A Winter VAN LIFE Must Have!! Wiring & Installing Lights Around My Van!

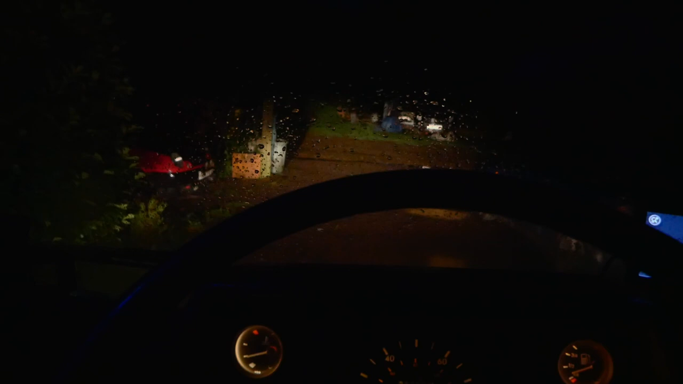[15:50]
compare these to the fog lights when they're on but currently they're not on so yeah anyway i'm going to leave you guys today and i'll